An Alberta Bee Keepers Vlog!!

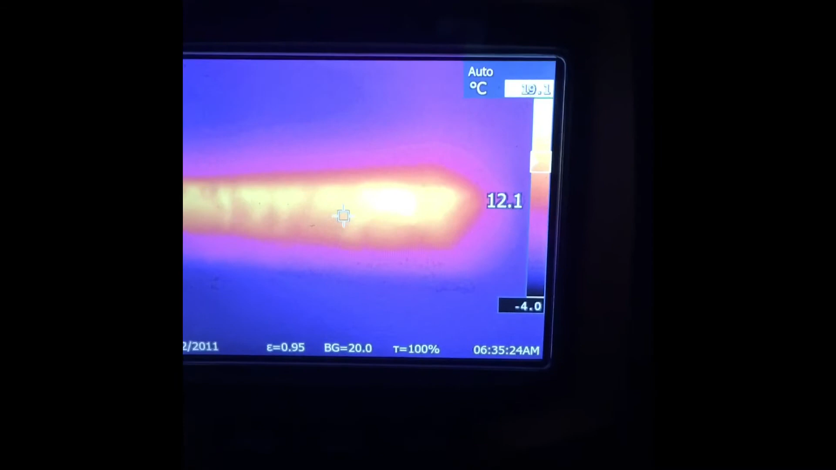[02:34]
On screen: scale top 19.1°C, scale bottom -4.0°C
okay I'm on my fourth single and they made it through this cold snap
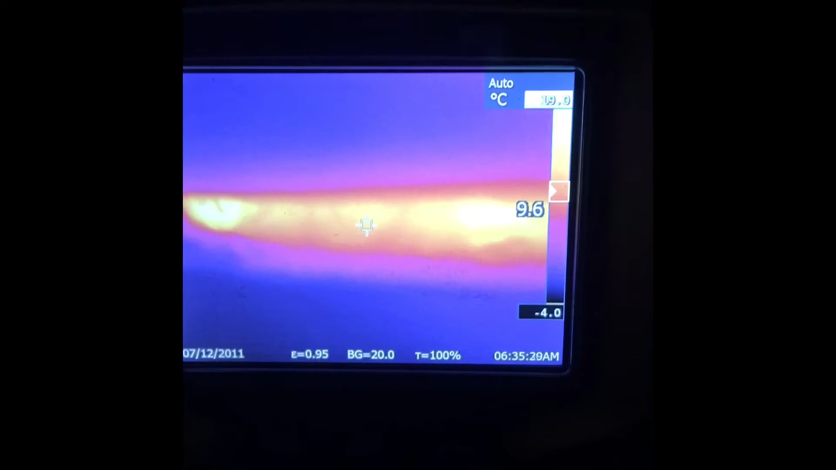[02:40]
On screen: scale bottom -4.0°C
looks like two of my four singles made it through so keep a close eye on the other two and see what happens but looking good so far
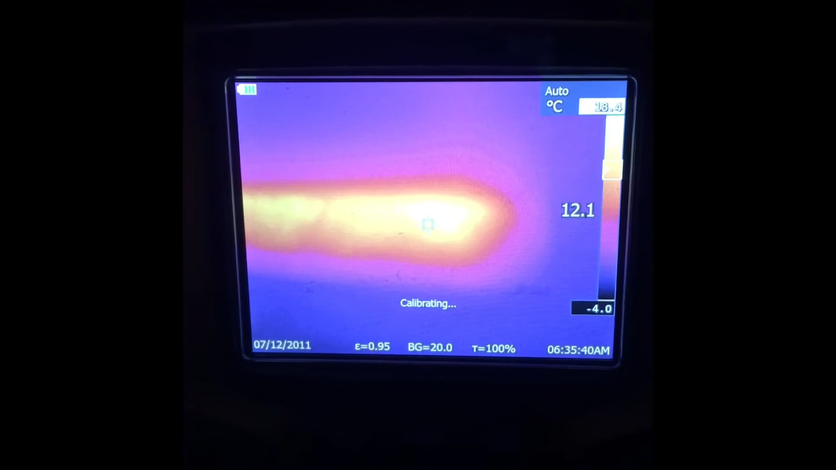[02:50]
On screen: scale bottom -4.0°C
not bad uh six out of eight so far but we'll wait till we get into march you can see them moving around in there anyway so
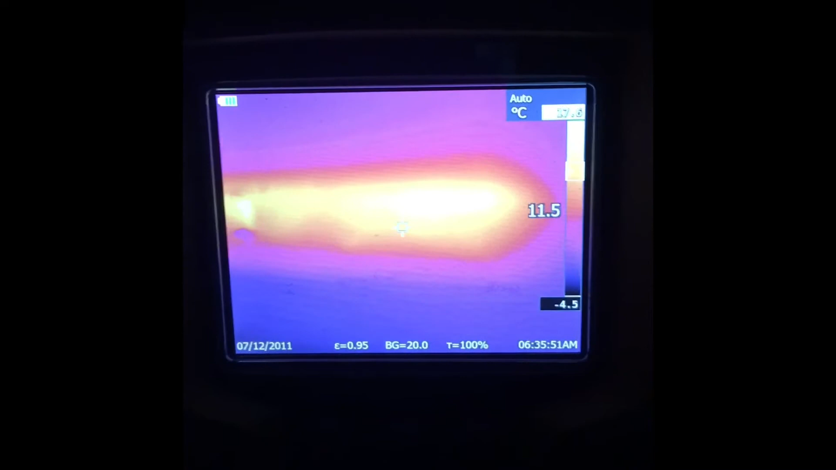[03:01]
On screen: scale bottom -4.5°C
I backed up and you can see the cluster there um
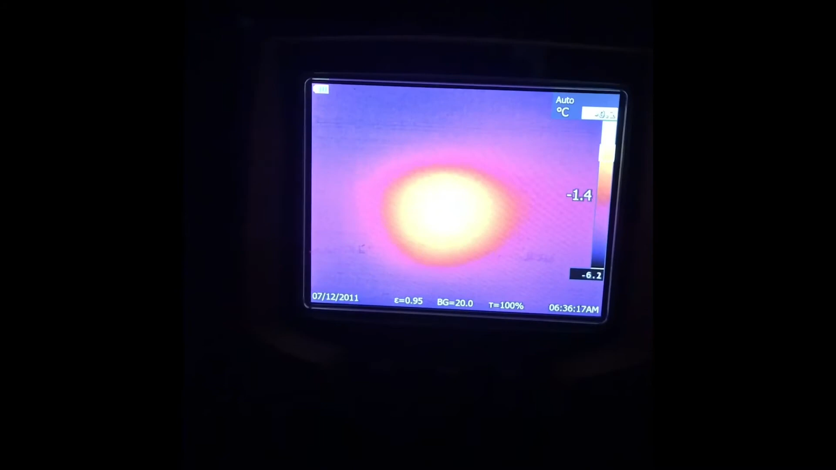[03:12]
as opposed to me just pointing the gun at the entrance but I don't know if this other single is
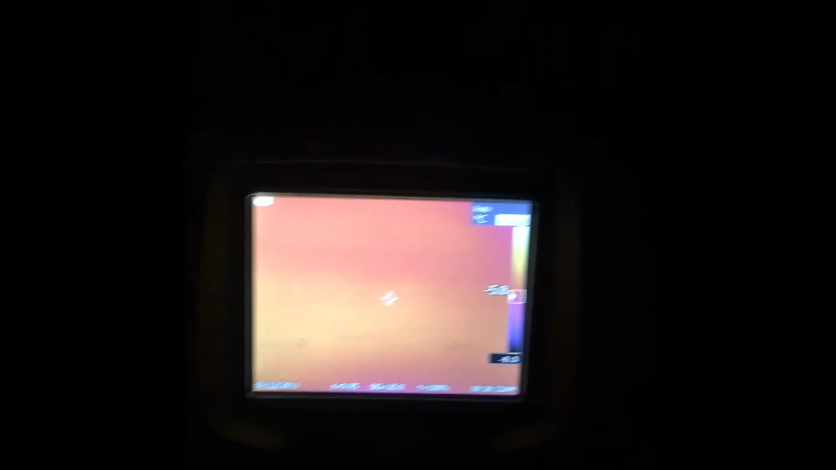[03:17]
grabbing a little
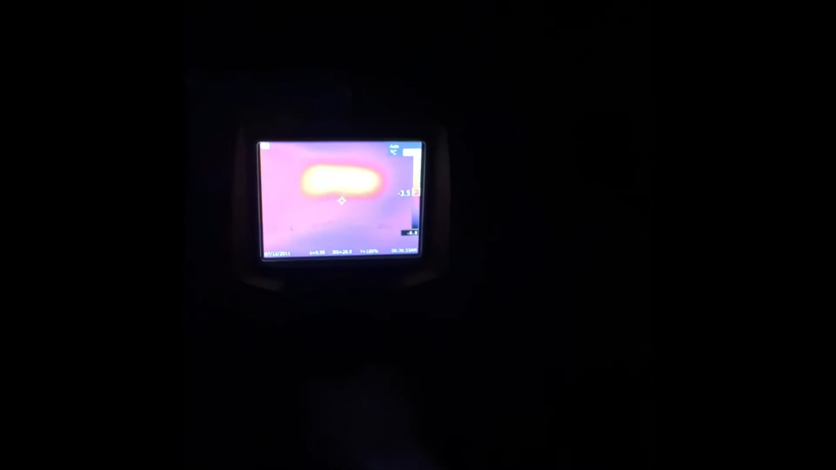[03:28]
all right right there that's the one entrance anyways we'll see what happens okay you can see these are two doubles side by side so you can see the heat
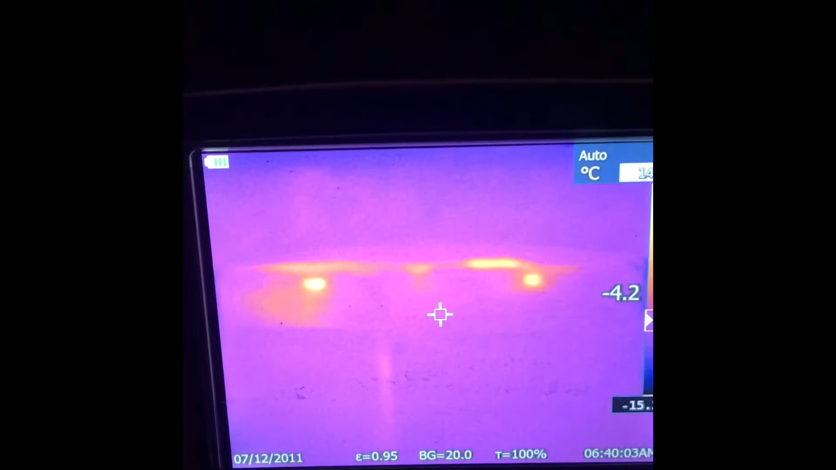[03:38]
from either one
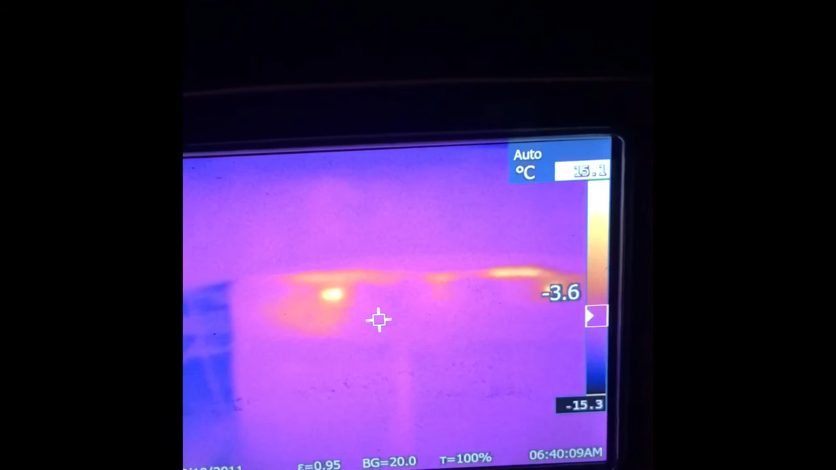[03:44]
On screen: scale bottom -15.3°C
so let's go look around at the other two see if I can get the same sort of picture
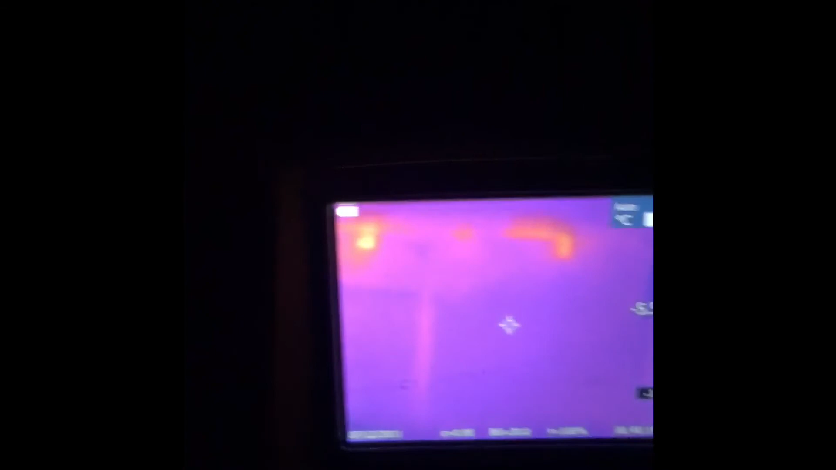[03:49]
it looks like there's heat on both sides
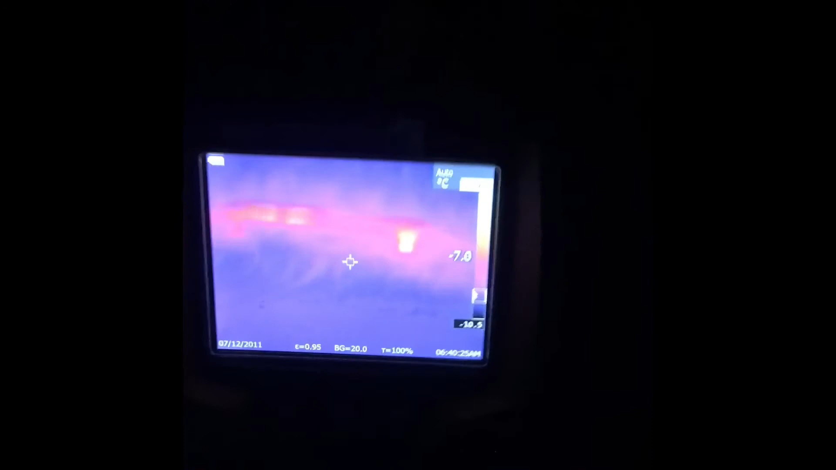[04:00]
and the other tube so that's pretty cool
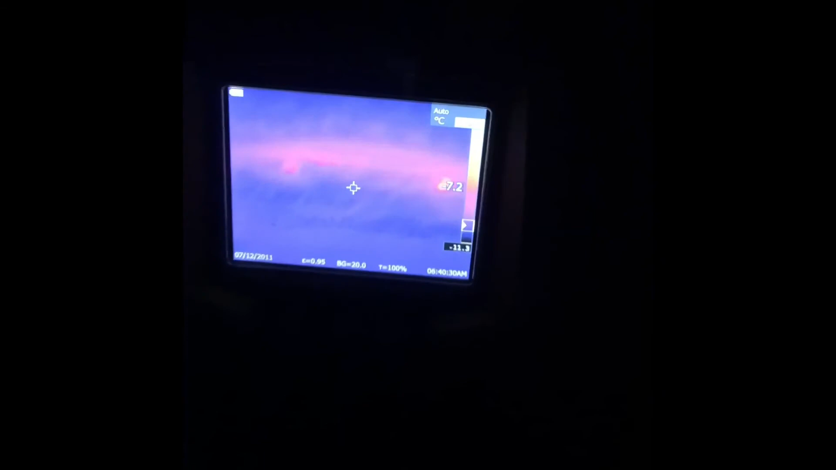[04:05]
well that's a good sign anyway
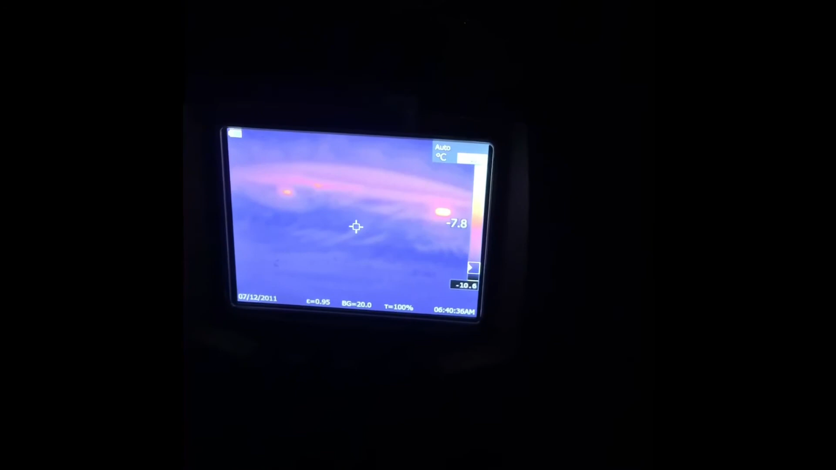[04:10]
On screen: scale bottom -10.6°C
it uh take it a little this is a side image of the
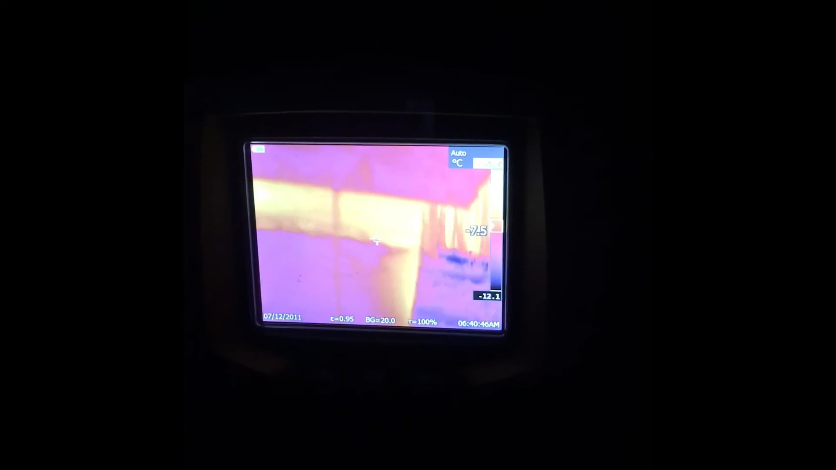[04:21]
On screen: scale bottom -12.1°C
of the uh four doubles pretty cool so